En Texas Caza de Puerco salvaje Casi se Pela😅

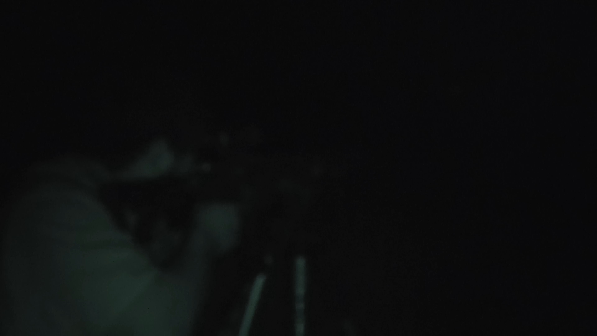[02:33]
Cayó. ¿Dónde cayó? Al primer gatanazo.
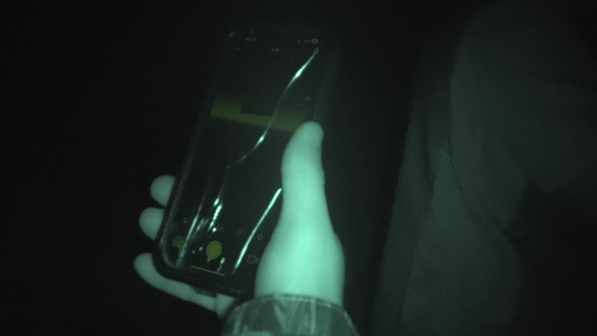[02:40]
A ver. Mira, ahí está pataleando. ¡Oílo! Ahí se oye. Escucho. ¡Ay, ca! Es que nos escuchó el güey y se echó a correr. ¿A poco? ¿Oh, se echó a correr? Sí. ¿Sí lo miró? Sí, de volada.
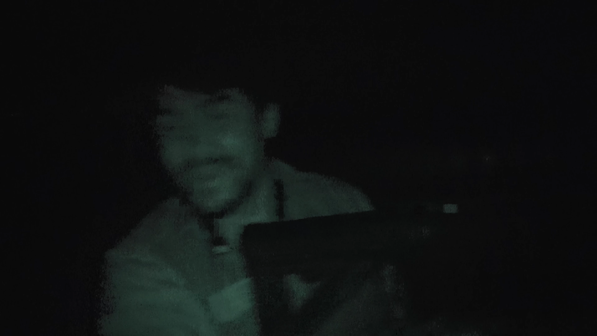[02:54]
Nos escuchó y se echó a correr. Sí, pero. Y yo que... diciendo, espérate, ¿cuál? Espérate. No. Entonces ya andaba corriendo el güey.
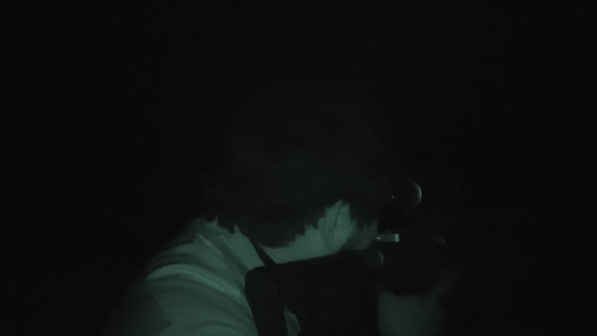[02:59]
Sí, ya andaba sobre. Ya estuvo. Está vivo, está vivo. ¡Ah! ¿O no? Oye, ese es Don Puerco el güey, ¿eh?